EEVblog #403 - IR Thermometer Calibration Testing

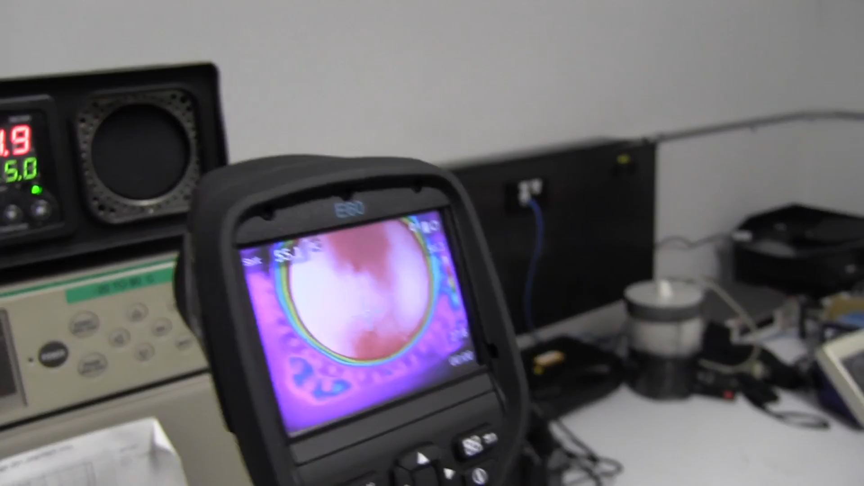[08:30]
So we should see it much better. Yeah. Rainbow high contrast. Yeah. So what's the total differential temperature across the plate? The hottest point over there is 56.4.
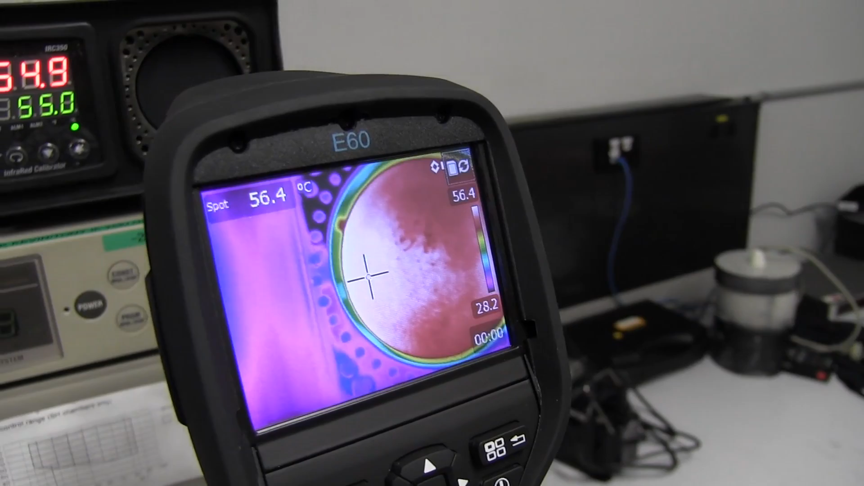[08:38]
On screen: spot 56.4°C
Yeah. We haven't checked the calibration of this. Yeah.
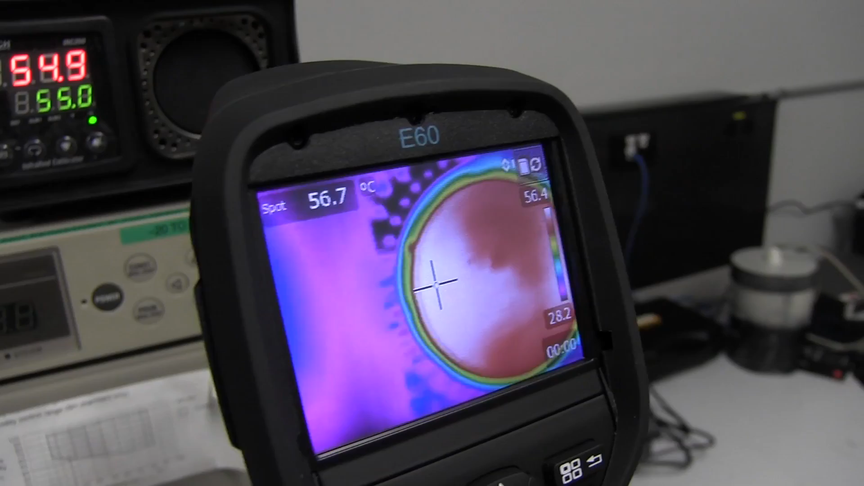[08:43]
On screen: spot 56.7°C
The coolest area would be probably there. Yeah. And we've got 54.7.
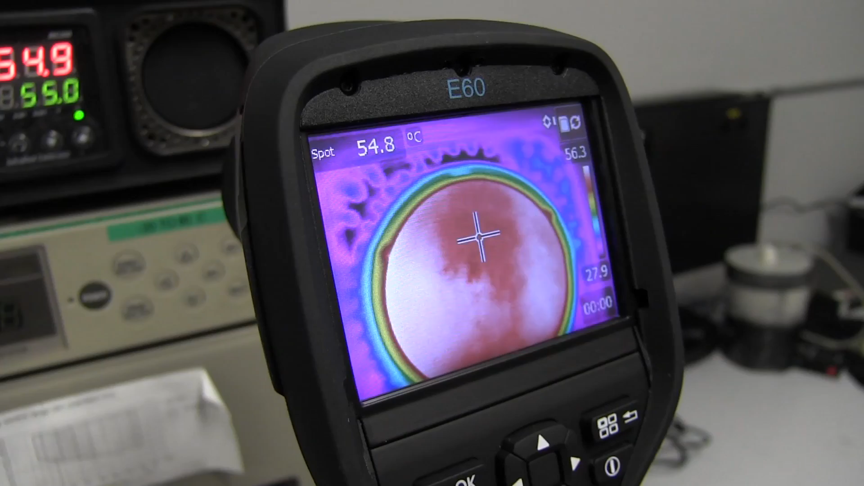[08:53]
On screen: spot 54.8°C
That sort of thing. Yeah. Like 54.7. So there is actually quite a difference across this. Now whether the surface has been cleaned or somebody's tried wiping it and changed the emissivity of the surface.
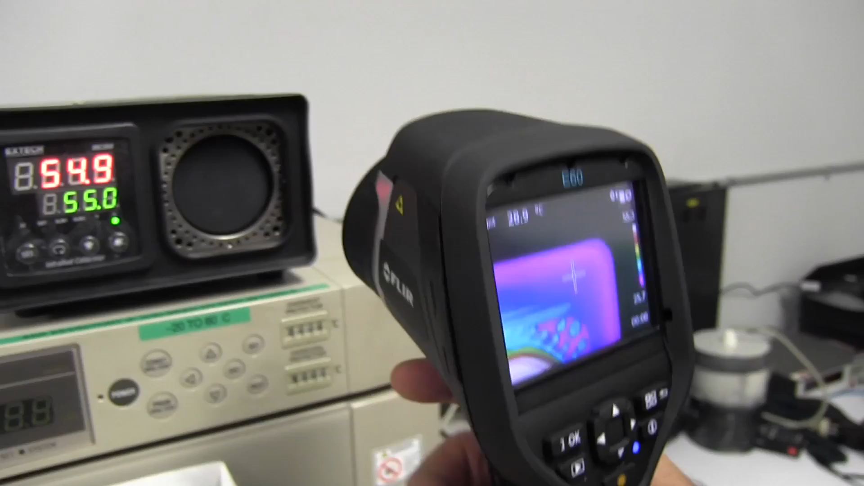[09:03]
That would also affect it. Yeah. Of course.
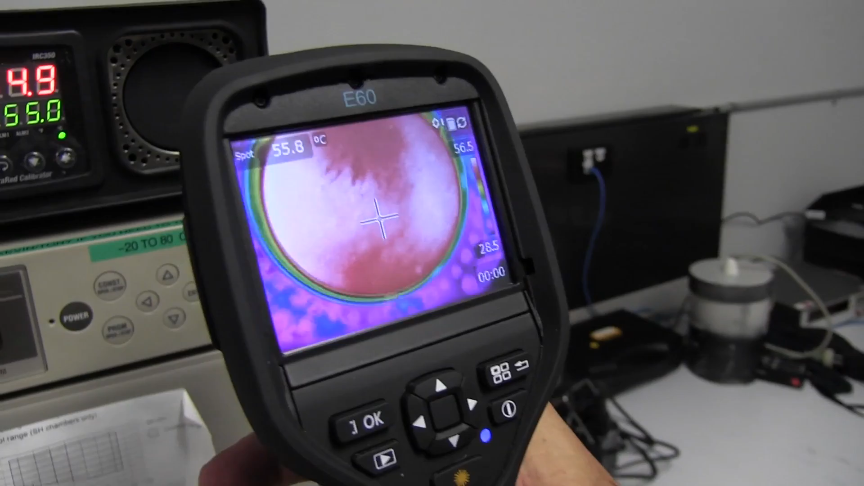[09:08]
On screen: spot 55.8°C
And we don't know what the absolute accuracy of the E60 is either. So I'm not sure. I'll have to go and look up the spec sheet.
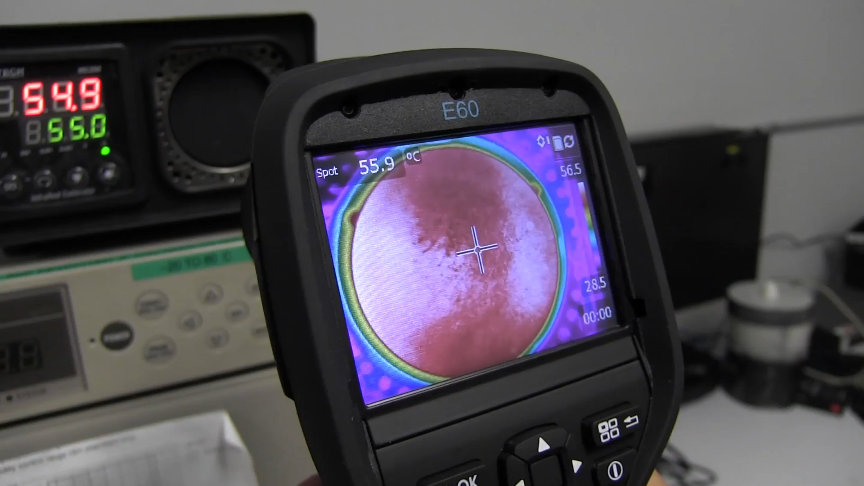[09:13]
On screen: spot 55.9°C
Yeah. I can't remember. That's one of these. The high contrast mode. Yeah. That works really well. It's actually the first time I've played with that. I just saw it.
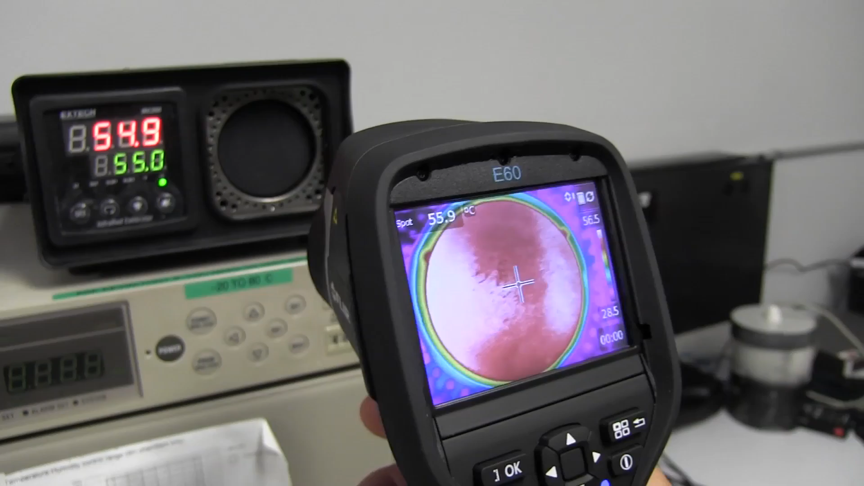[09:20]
On screen: spot 55.9°C
I knew it was in there, but I've just never found a reason to use it before. That's terrific.
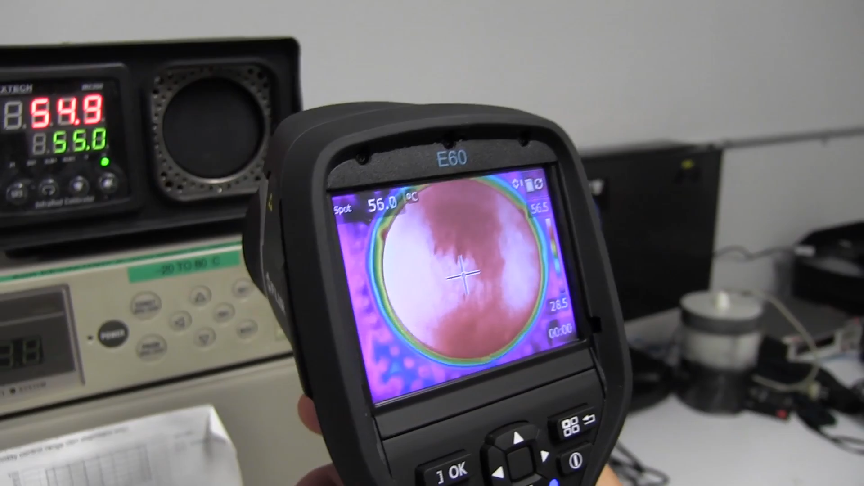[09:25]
I love these FLUR E60s. They're great. They're the best. Yeah. Only $12,000.
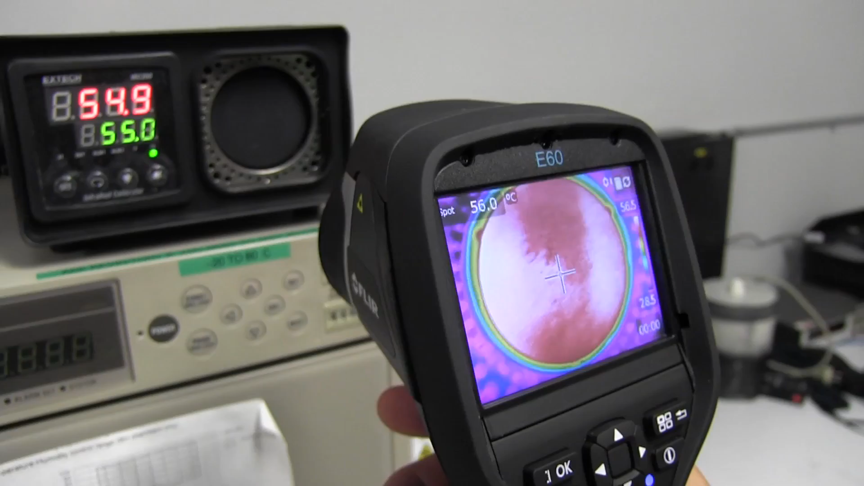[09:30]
On screen: spot 56.0°C
You know it's got wireless and Bluetooth as well. It's got wireless and Bluetooth. Yeah.